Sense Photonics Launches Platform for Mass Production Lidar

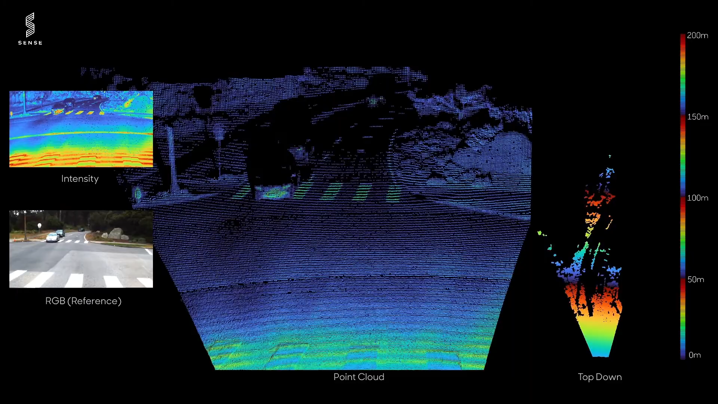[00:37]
Let's start with the most important part of any LiDAR system the data and this is rich 3D data that you've never seen from another LiDAR system.
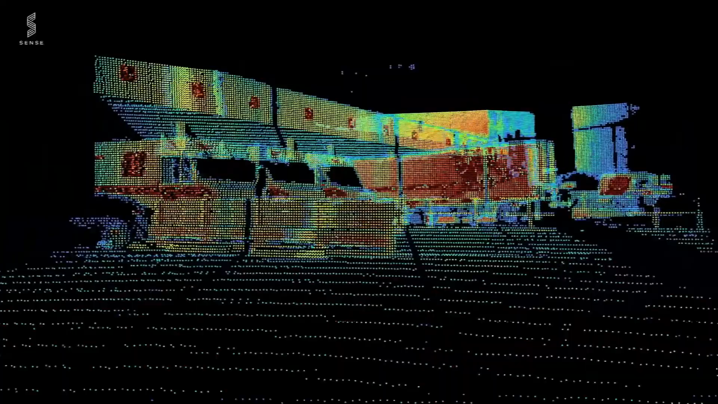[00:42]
Our platform can produce the highest points per second in the industry at any range and in adverse weather conditions
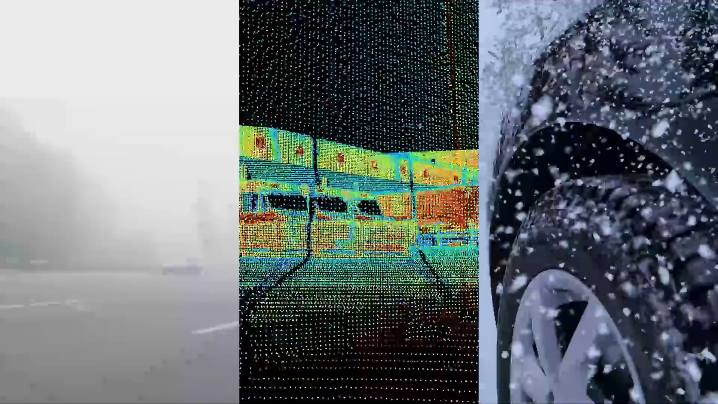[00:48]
and since our system utilizes a global shutter flash we deliver point clouds that never suffer from motion blur or data gaps.
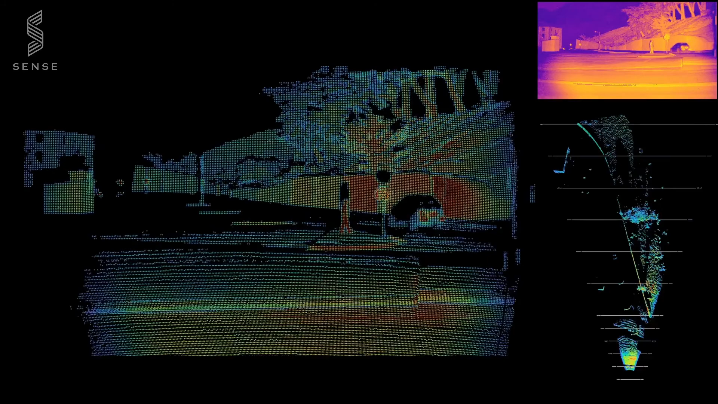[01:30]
Together these solid-state building blocks not only produce incredibly rich 3D data but our unique architecture enables us to create short medium and long-range solutions with the same components.